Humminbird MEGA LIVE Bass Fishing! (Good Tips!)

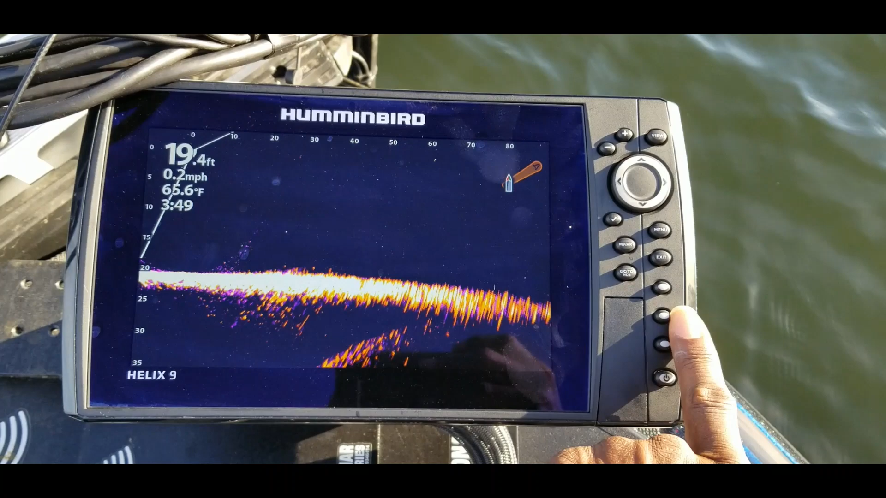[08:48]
On screen: depth 19.4 ft, water 65.6°F, speed 0.2 mph
The second one, I put that one on a split screen with mapping.
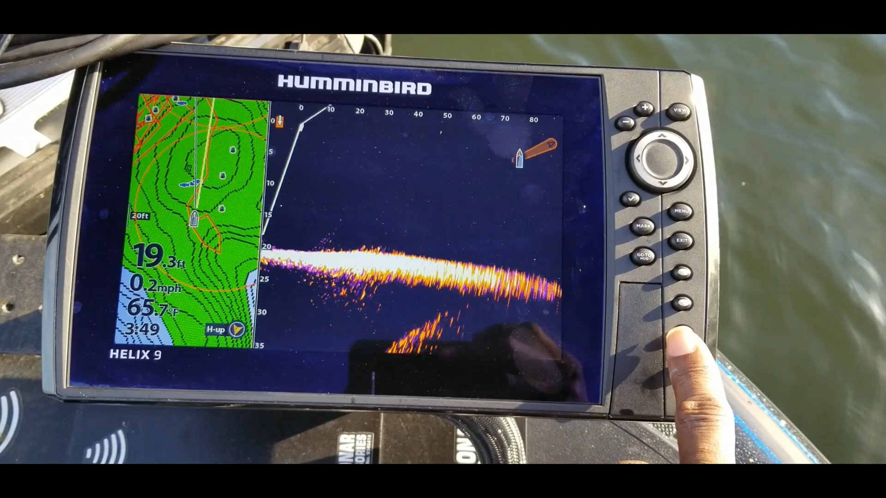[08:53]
On screen: depth 19.3 ft, speed 0.2 mph
And this third one, I'll put it on forward view and, well, live imaging and sonar. And that's basically because sonar is what I'm used to.
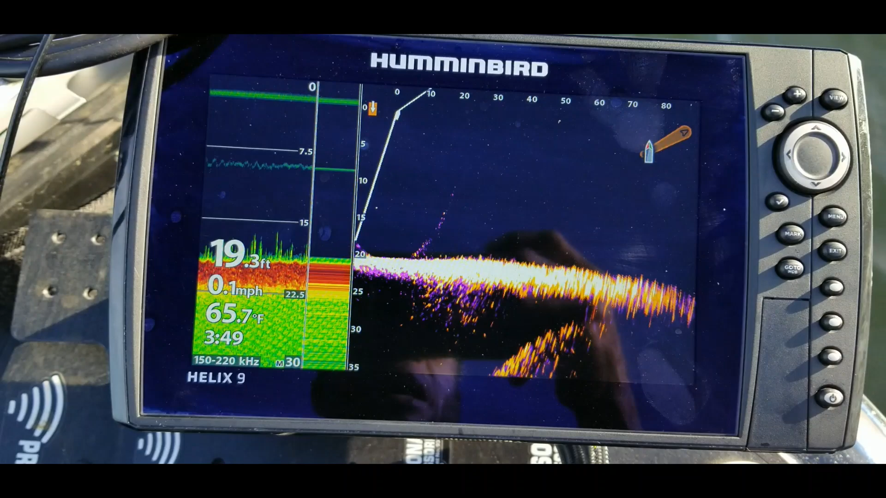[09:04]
On screen: depth 19.3 ft, water 65.7°F, speed 0.1 mph
And this kind of gives me a gauge to let me know what I am seeing on that screen whenever things are showing up on the Mega Live system.
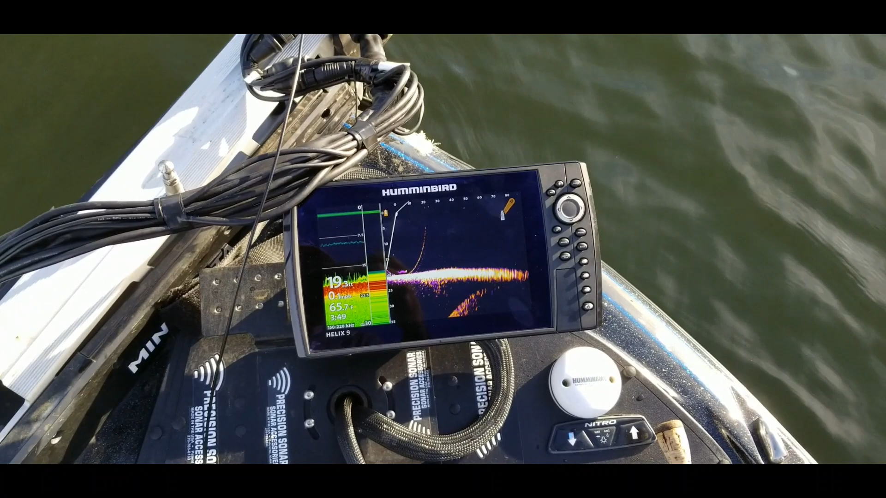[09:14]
All right, so let me see. Okay, so there we go. There's some bait fish right there.
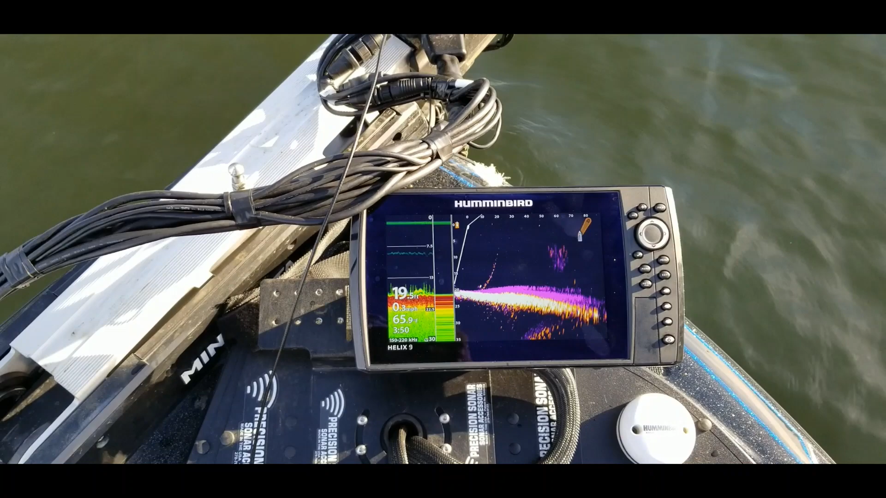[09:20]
So that right there, when you just hone in on it, and like I said, this is my first day out here, so I'm not really doing it justice, guys, but you can see there was some bass right below that bait ball right there.
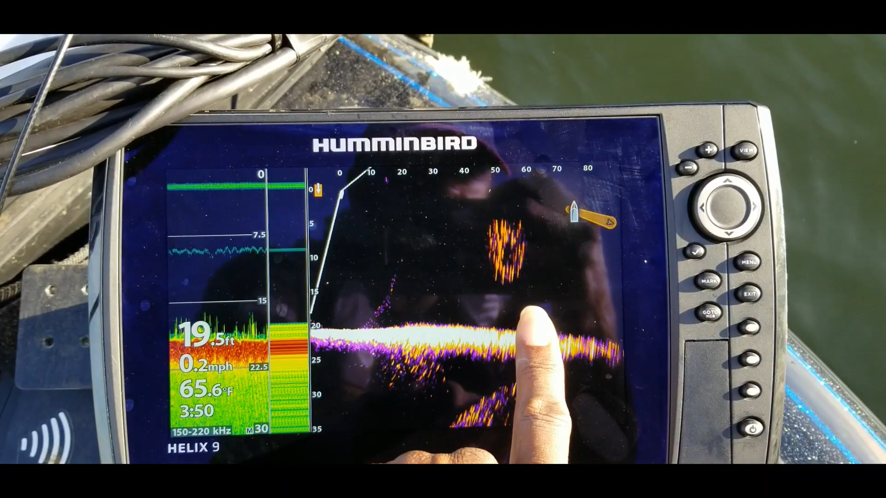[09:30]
On screen: depth 19.5 ft, water 65.6°F, speed 0.2 mph
So you can cast, watch your bait go down. There we go. They're chasing. They're going into that bait ball. There's three bass right there.
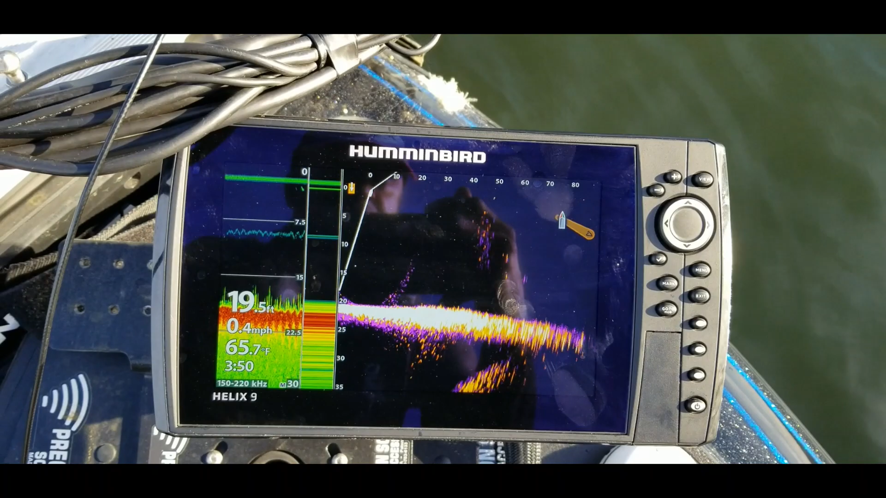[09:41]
On screen: depth 19.5 ft, water 65.7°F, speed 0.4 mph
All right, let me go ahead and cast and see if I can catch one of those.